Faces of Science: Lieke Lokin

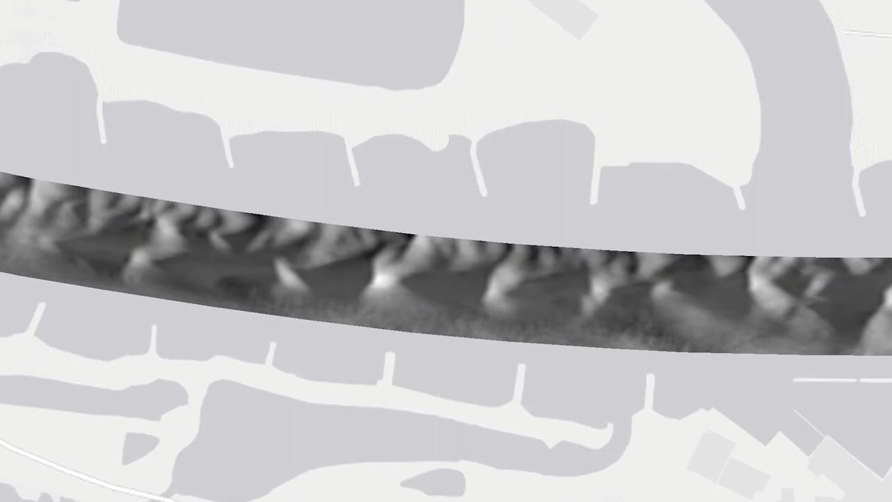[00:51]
Voor schepen is het heel belangrijk dat de vaargult diep genoeg is en als we dan van zulke vormen over de bodem heen bewegen, heeft dat invloed daarop.